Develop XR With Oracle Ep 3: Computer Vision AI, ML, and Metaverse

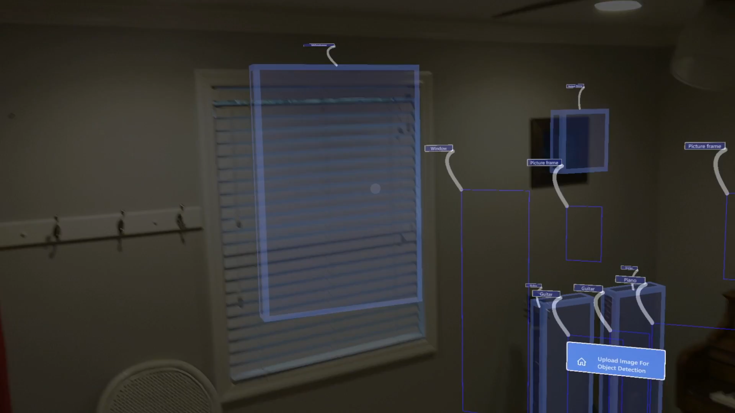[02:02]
So what you see is, like I say, the raycast coming from here through this to the mesh. Okay, and so this is a classic example of mixed reality because it's a mix of the actual real world,